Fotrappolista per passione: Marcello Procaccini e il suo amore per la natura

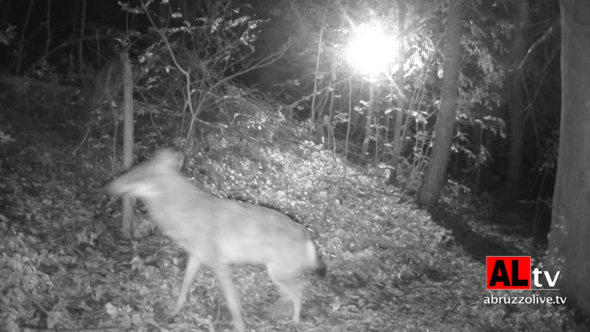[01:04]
diciamo sono 5-6 anni che lo faccio con l'ausilio delle fototrappole e sono riuscito a immortalare, a parte tante specie di animali che non sapevo neanche che ci fossero, tipo per esempio il gatto selvatico,
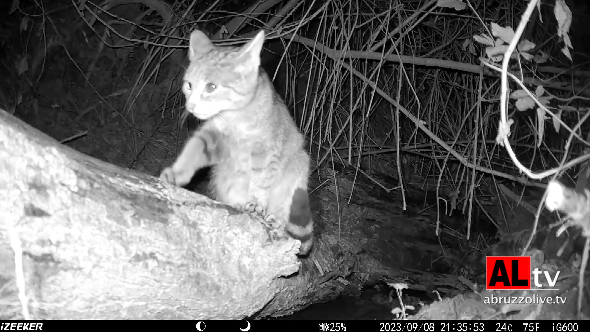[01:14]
che è un animale molto elusivo, schivo, del quale non c'è neanche una mappatura in Italia, quindi è già questa una cosa molto particolare.
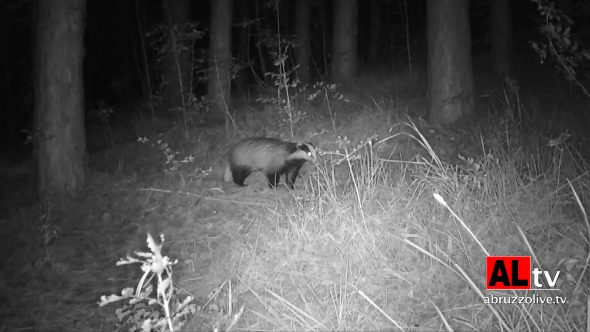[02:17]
Di notte ha dei led che illuminano, diciamo così, la zona con dei raggi infrarossi che poi il sensore dell'obiettivo va a elaborare e ci ridà delle immagini in bianco e nero.